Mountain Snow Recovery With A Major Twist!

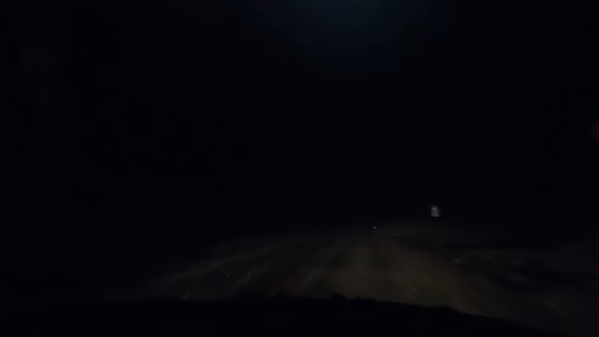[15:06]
so we are down all the way in the bottom we went through
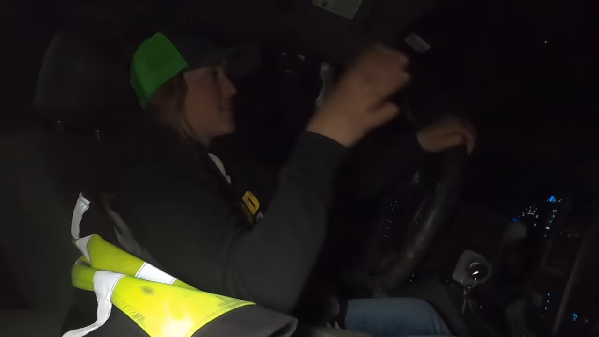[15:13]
the tunnel went through went down all of the switchbacks we're still going even though this is zero miles till empty for the last like seven miles and so we're almost back down to Springdale and then we'll find a gas station
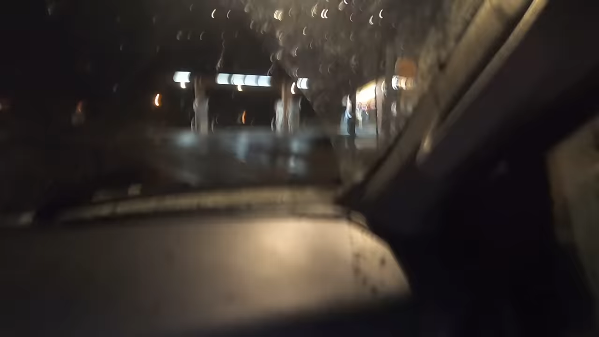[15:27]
we made it we made it to the gas station hallelujah